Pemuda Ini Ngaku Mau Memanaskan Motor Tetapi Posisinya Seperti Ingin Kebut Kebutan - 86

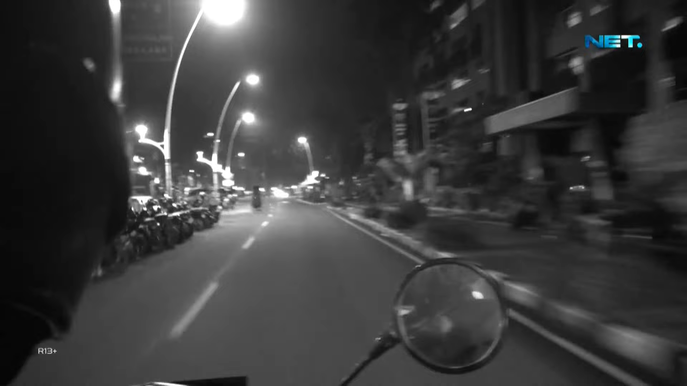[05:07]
Malam ini melaksanakan giat patroli rutin antisipasi tawuran maupun balapan liar di sekitar wilayah Jakarta Selatan.